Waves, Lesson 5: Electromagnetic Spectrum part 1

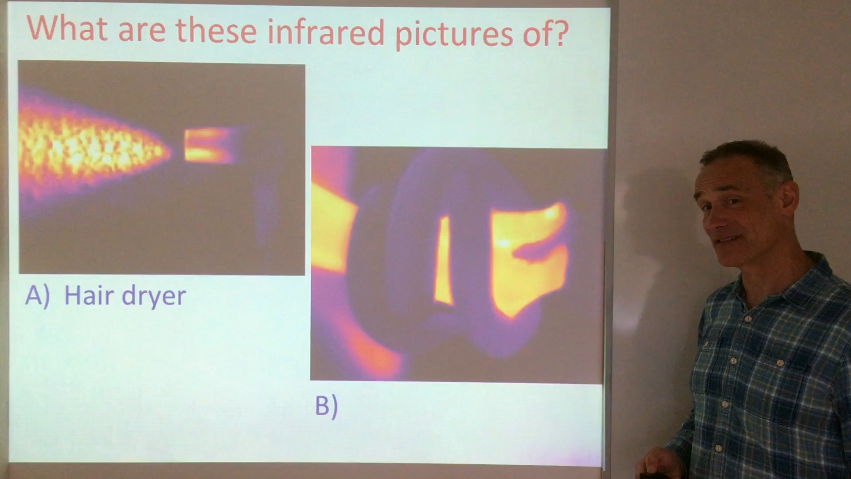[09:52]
It's cold blooded. It is a snake wrapped around somebody's wrist.
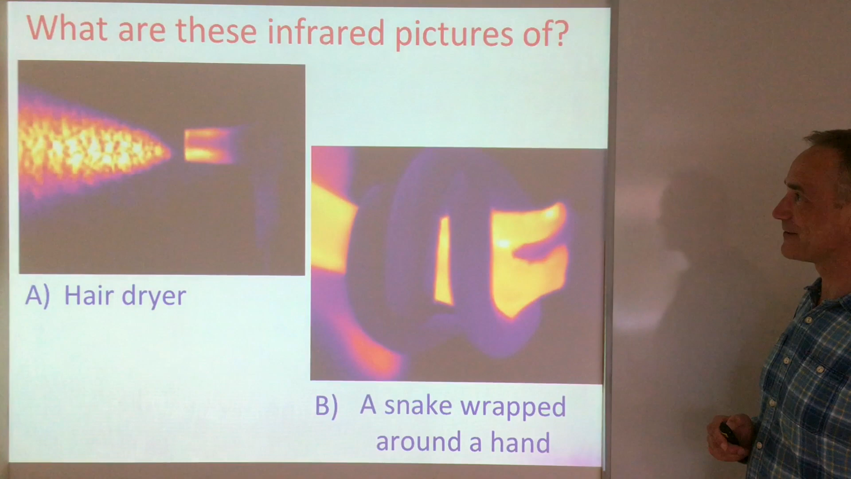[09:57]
You also need to know two required practicals for infrared.